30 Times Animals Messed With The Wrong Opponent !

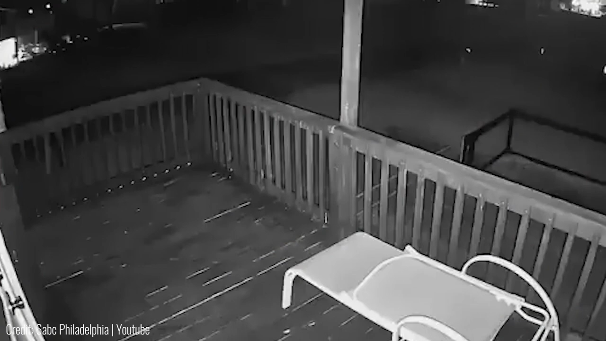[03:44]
Coyotes are highly efficient nocturnal hunters, but this house cat puts up a pretty good fight,